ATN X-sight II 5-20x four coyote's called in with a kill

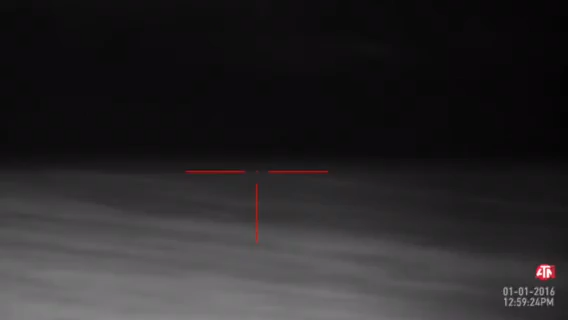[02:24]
Did he go down? It sound like a fucking hit, bud. Nope. Where's he at? Where? Yep, don't move.